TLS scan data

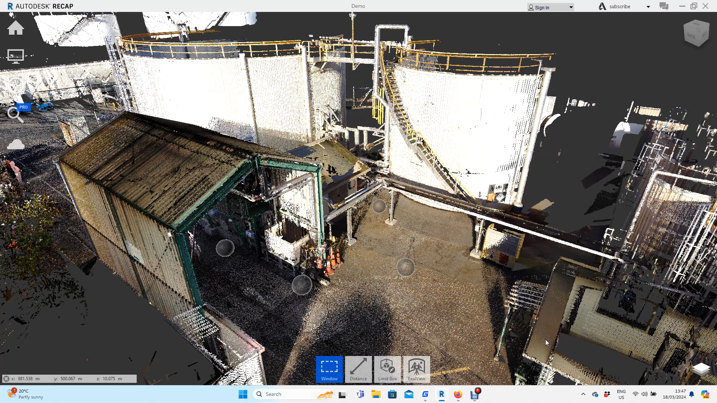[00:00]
welcome to the presentation on terrestrial laser scanning using a tripod scanner so you can see we're looking at a small data set here it's been collected so this is the 3d point clouds and those little blobs are your scan positions that the scanning has been done
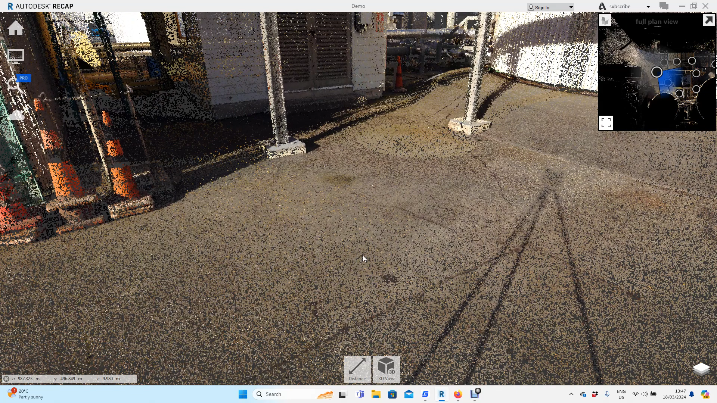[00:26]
straightforward you know to now you can look at the data like this from the actual images 360
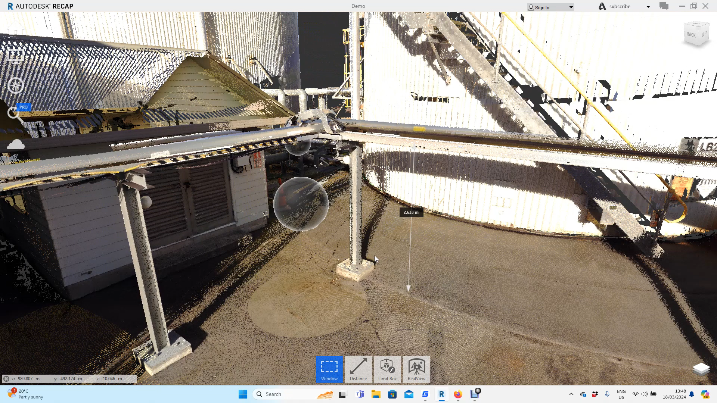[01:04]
design working off point clouds can be challenging unless you've got the right software which a lot of people
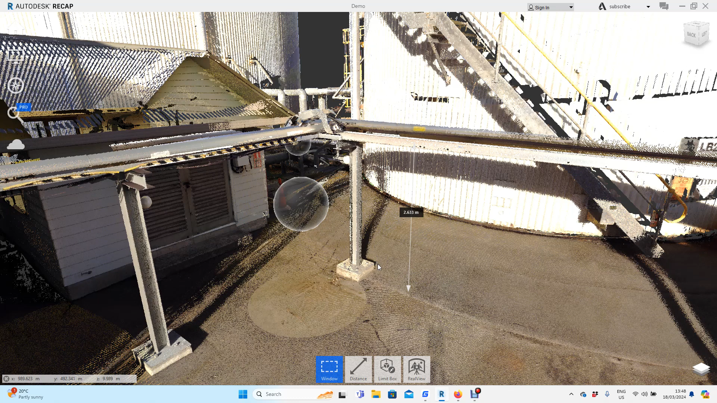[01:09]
don't so it's better to really convert it to a 3d model so again we can supply the correct
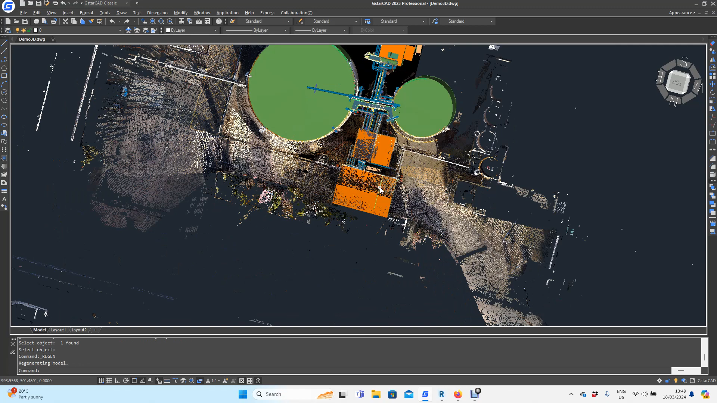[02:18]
so you can see now we've got our 3d model
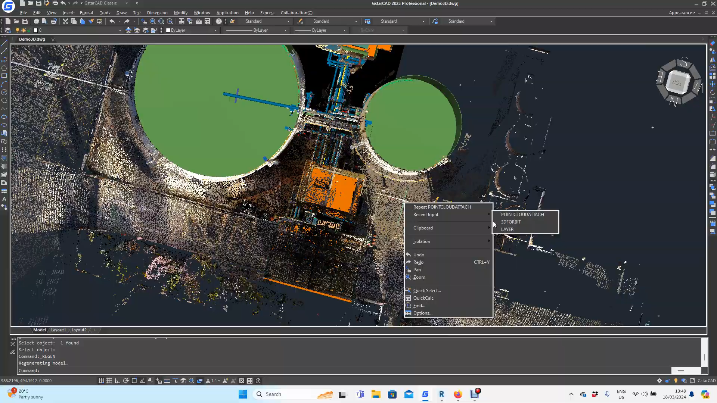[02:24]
as well as our 3d point cloud